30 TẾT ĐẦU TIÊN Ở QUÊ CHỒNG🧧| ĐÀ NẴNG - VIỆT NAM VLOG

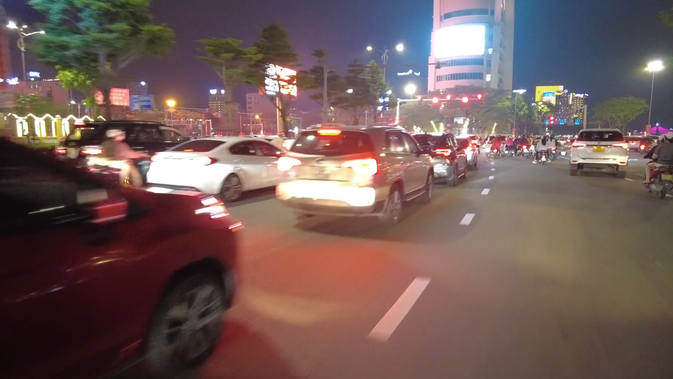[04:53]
Bây giờ hiện giờ là 8:30. Mà mình nghĩ trễ hơn tí xíu nữa là chắc khúc này sẽ kẹt xe. Người ta sẽ đổ ra đường, người ta đi xem pháo hoa á.
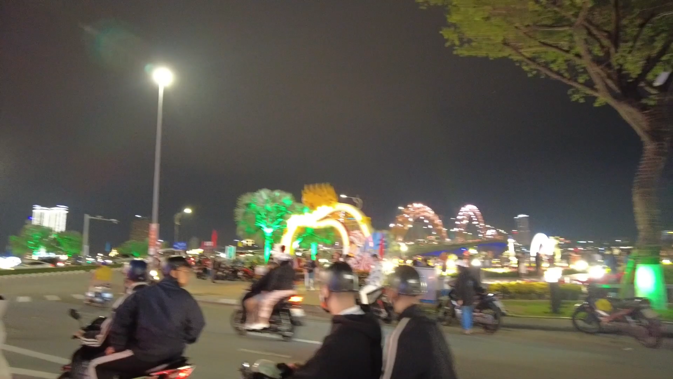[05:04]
chỗ này là đợt trước nhà mình ra đám cưới mình là ở ngay khách sạn ở đây luôn nè mọi người. Đây nè, Brilliant này nè.
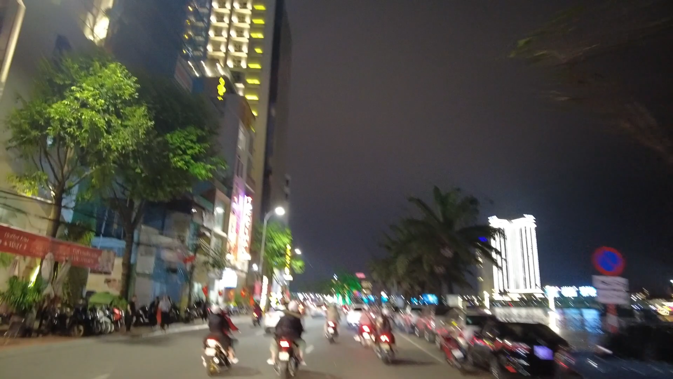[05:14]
Đó. Đường xá rất là đẹp luôn.
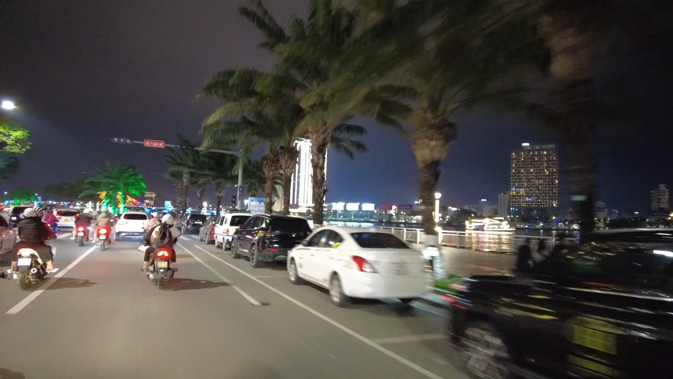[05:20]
Nhìn qua là thấy cầu rồng luôn nè. Đó, mọi người thấy chưa? Tuyệt vời.
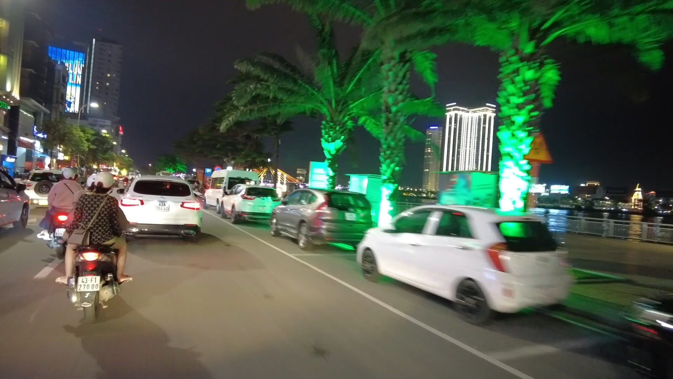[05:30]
Ok, bây giờ thì tụi mình sẽ đi về nhà.